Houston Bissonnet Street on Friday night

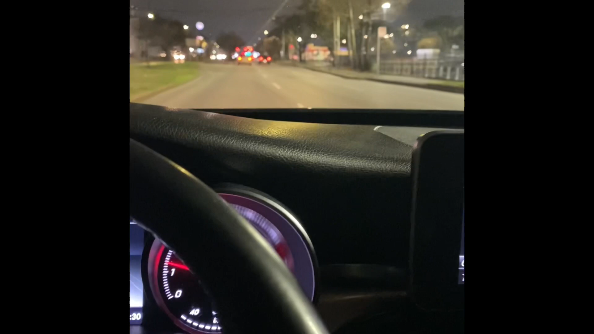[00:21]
got paid and they're looking for that kitty cat they're trying to euthanize that kitty and straight them straight out cats so i'm going down bisonette
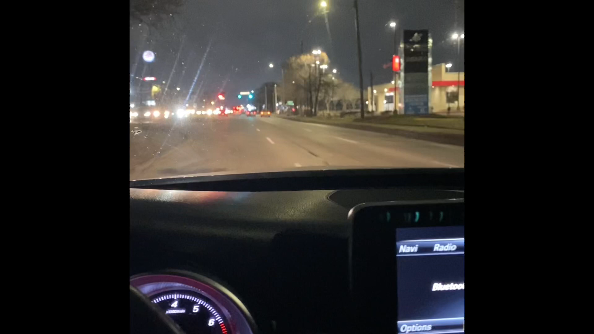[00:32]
i'm about to turn left on plainfield it's almost midnight here but as you can see look at all these cars trying
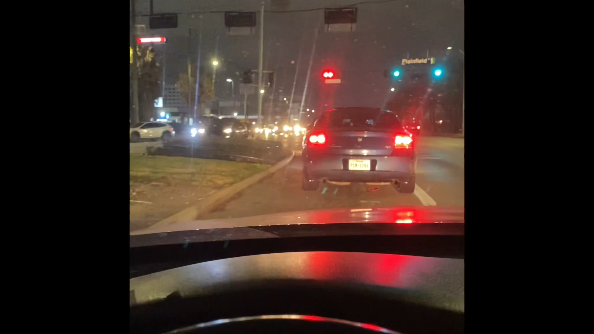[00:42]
to turn to go down the burger king all these cars right here a long line of cars man
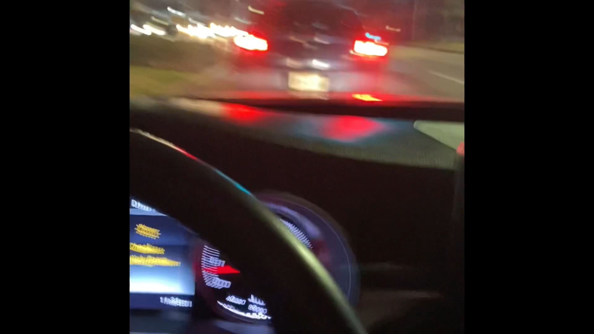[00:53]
it's a lot of dudes trying to cruise the track here tonight and like i said it's friday it's payday
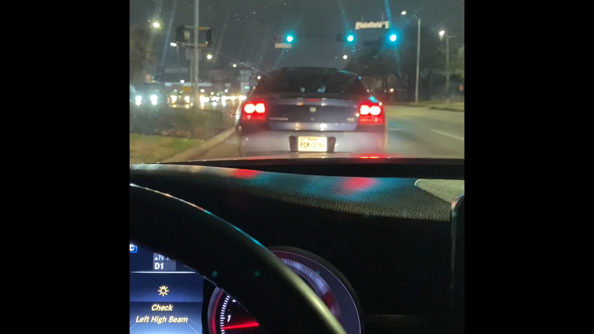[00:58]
and you know these dudes man they're out here looking for that kitty cat
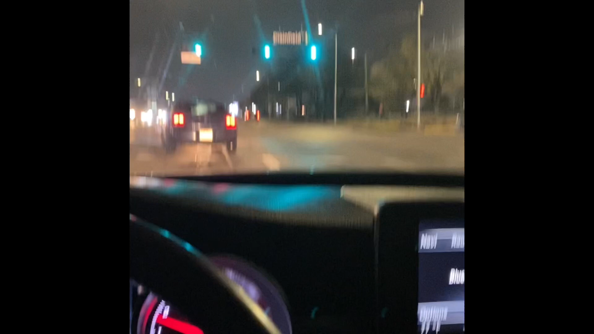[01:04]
trying to catch that kitty too you know what i'm saying so
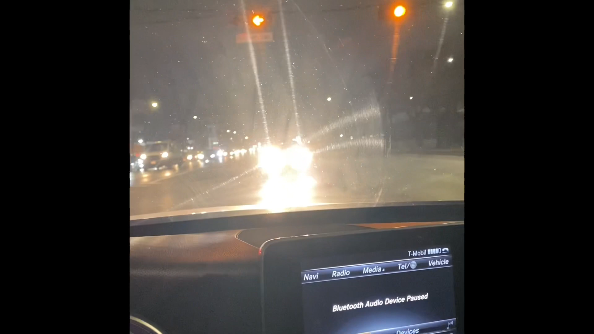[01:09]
you can see this long line of cars super long line of cars here
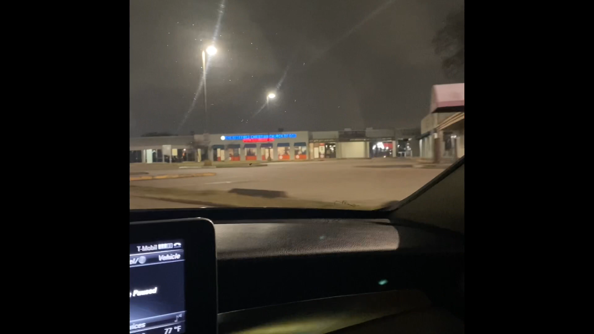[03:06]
out on that street but right now i'm about to go down
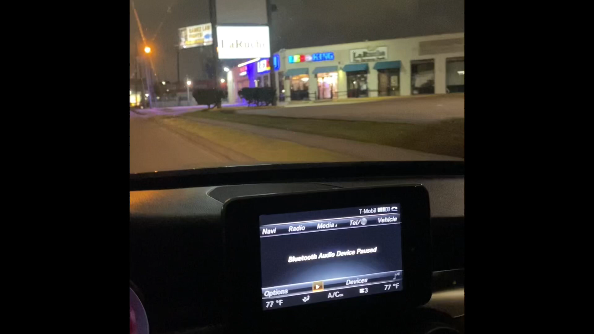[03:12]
59 and then i'm gonna turn right um
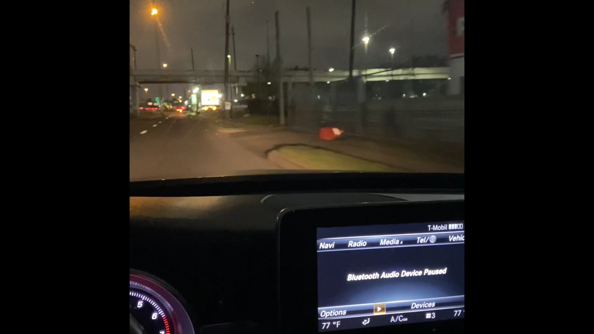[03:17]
right i'm about to turn right right here
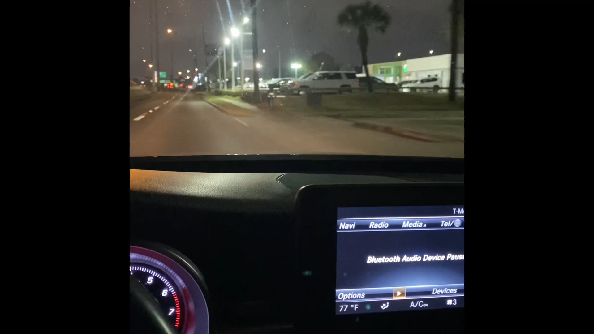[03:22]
and see what else is down center street so
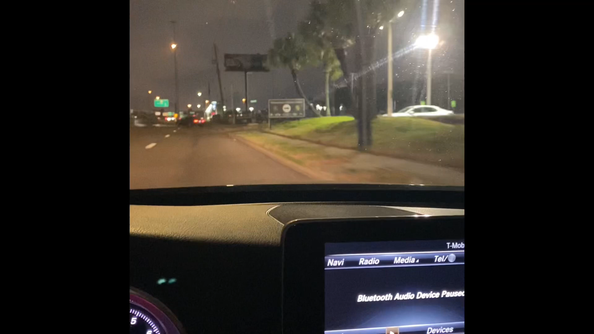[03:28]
it's 59 south to center street turning right
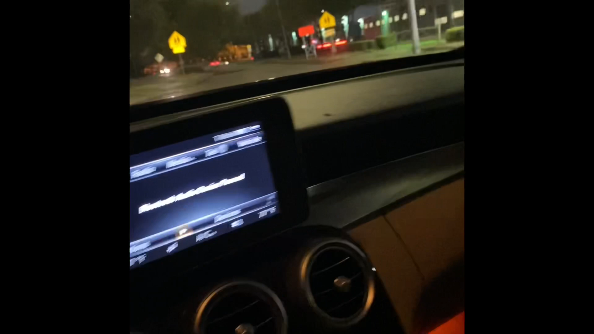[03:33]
and i'm trying to see what what else i see over here what kind of uh
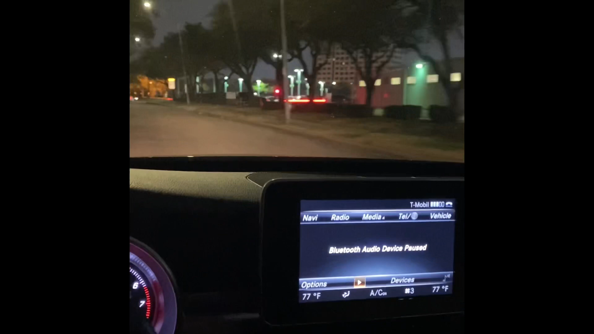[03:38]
kitties i find like i said it's friday it's almost midnight but there's still
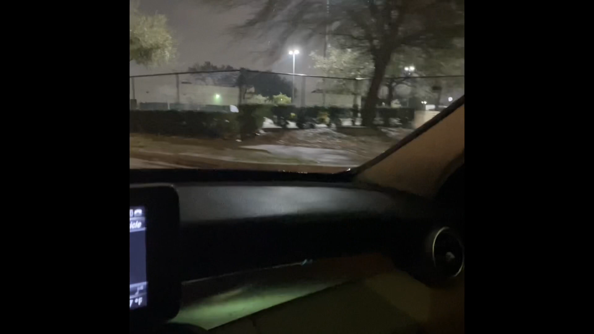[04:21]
dude almost crashed into me piece of yeah you got a lot of weirdos out here a lot of drug addicts and dudes
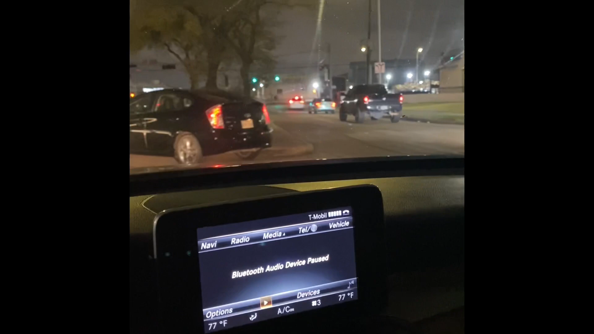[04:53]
here look at this moron trying to turn here so you have a lot of piece of shits
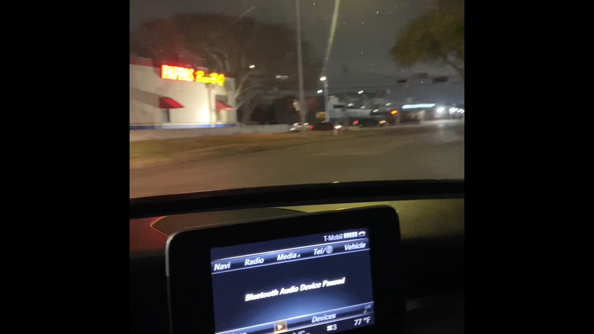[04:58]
that that that roam this area a lot of dudes on
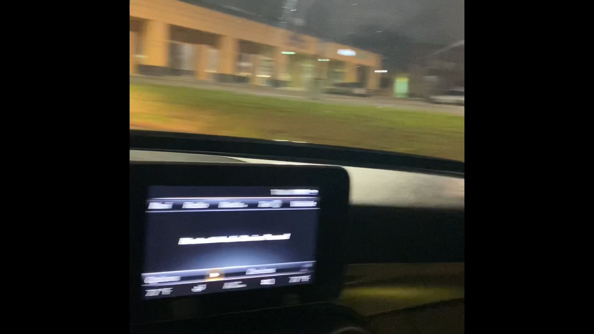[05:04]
drugs a lot of no good piece of shits like that guy in the black car right there it doesn't
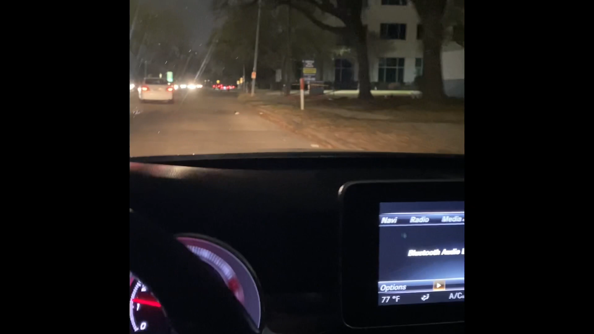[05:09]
know how to fucking turn anyways i got this big old line of cars right here um which is i mean look at this line
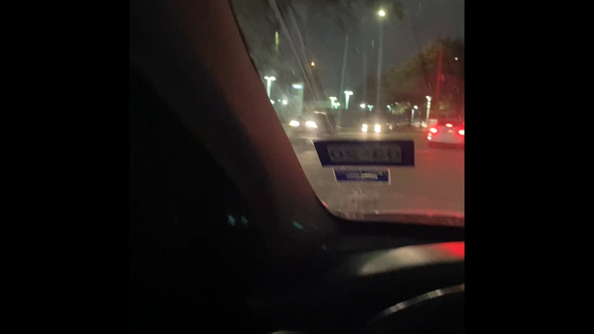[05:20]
these dudes are all lined up trying to trying to uh i guess find a a date for
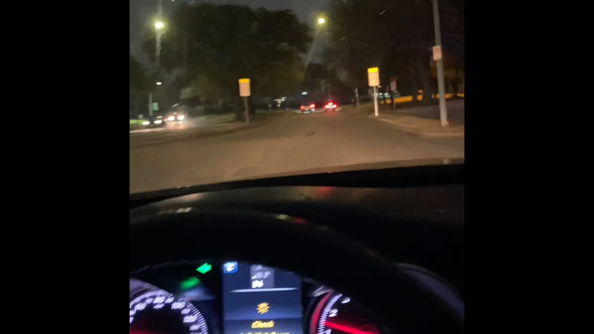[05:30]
tonight right but yeah man these men out here you know